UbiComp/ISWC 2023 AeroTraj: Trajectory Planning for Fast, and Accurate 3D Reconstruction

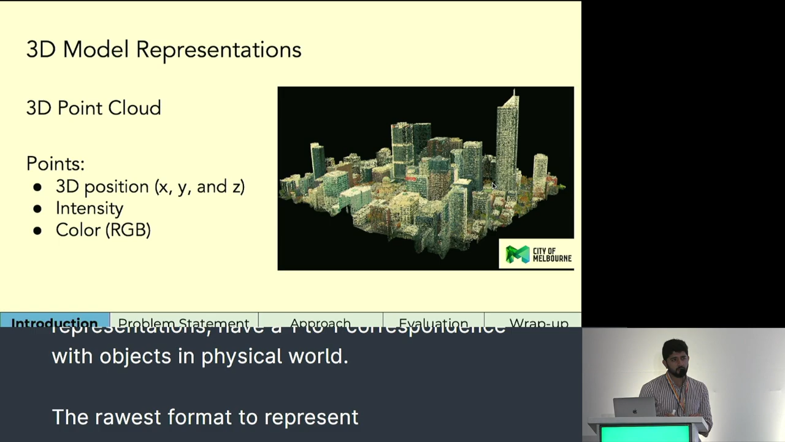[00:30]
The rawest format to represent a 3D model is a 3D point cloud which consists of many points in which each point is defined by its 3D position along with other attributes like intensity and color.
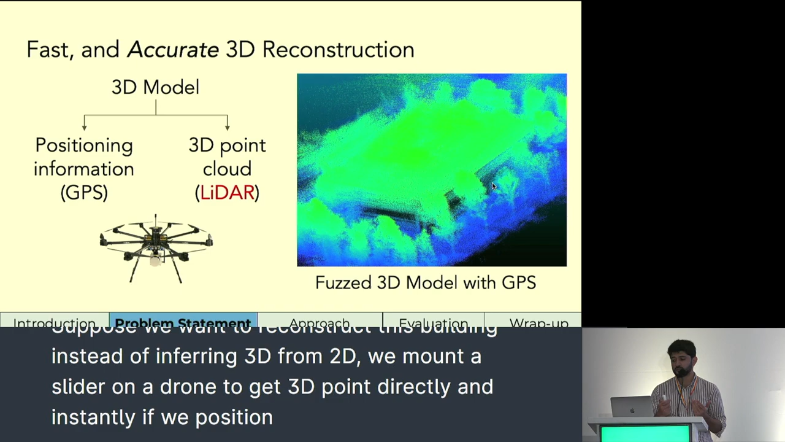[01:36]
we get a fuzzed and blurred 3D model, such as the one you see here. So instead, we use simultaneous localization and mapping,
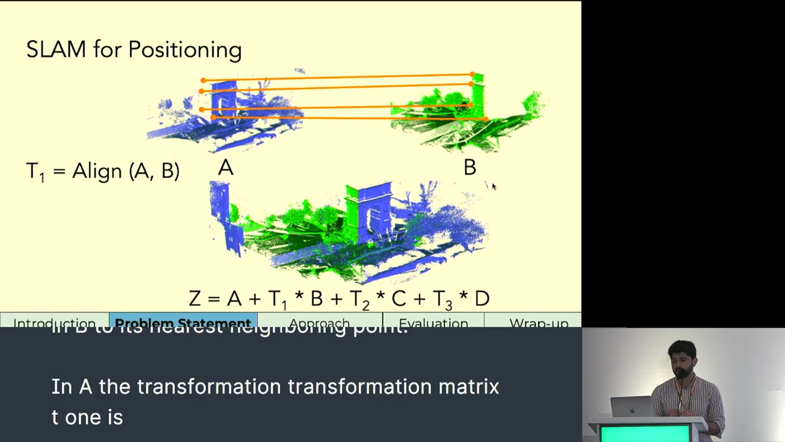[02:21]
The transformation matrix T1 is actually B's position in A, and we iteratively match new point clouds to A and append them together.
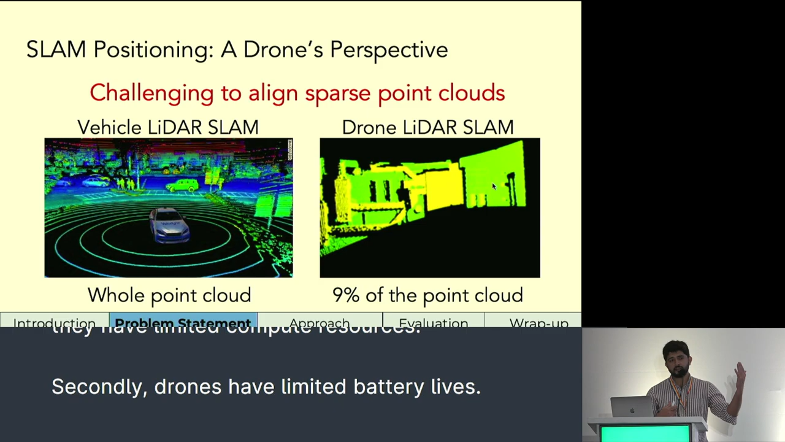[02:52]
However, in our case, because the drone is in the air, SLAM has access to only 9% of the entire point cloud. This makes positioning difficult because it is challenging to align sparse point clouds.